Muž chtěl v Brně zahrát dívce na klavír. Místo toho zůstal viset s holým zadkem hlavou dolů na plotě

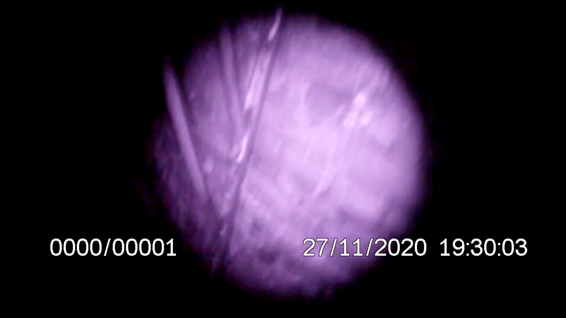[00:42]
pane, držte Za chvilku dojde druhá hlídka My toho přelezeme a sudáme vás dolu, jo A prostě tam vlastně lezl
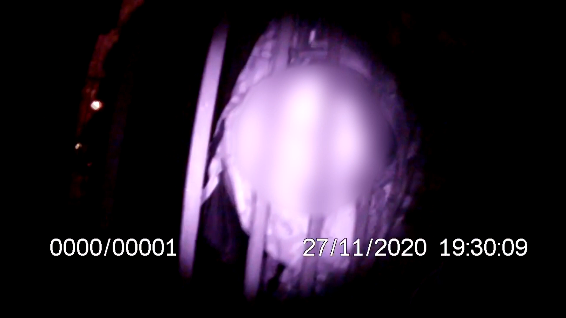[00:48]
Na kultu klavíru Chtěl zahrát Na klavíru
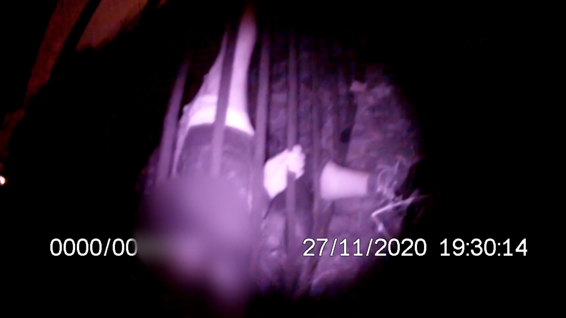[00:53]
Jo, držte se Za chvilku dojedou kolegové Najdvá sundáme, jo